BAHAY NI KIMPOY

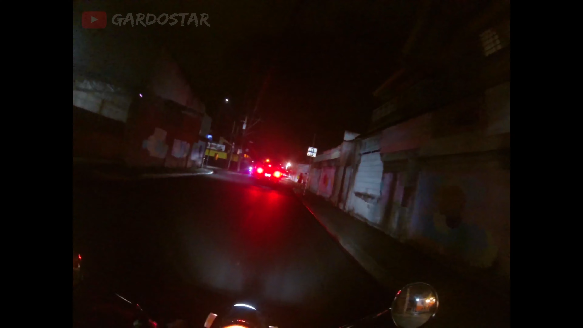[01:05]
So, i-stop muna ako. Ako unang huminto.
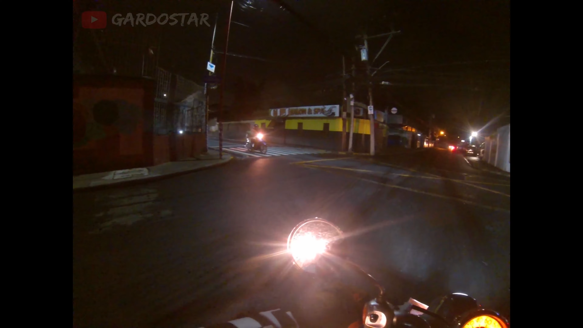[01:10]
So, ako naman. Nice. Okay, nakakanan na tayo. Isang diretso daw. Isang kilometro diretso.
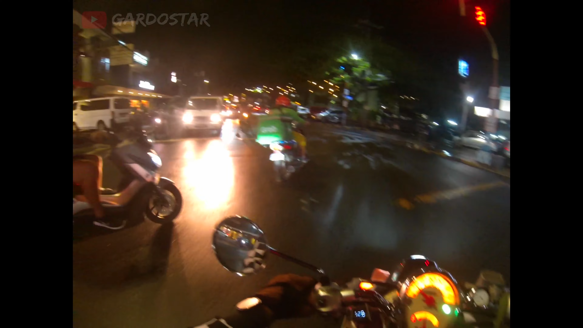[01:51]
Immaculate Conception Parish Church. Ano yan?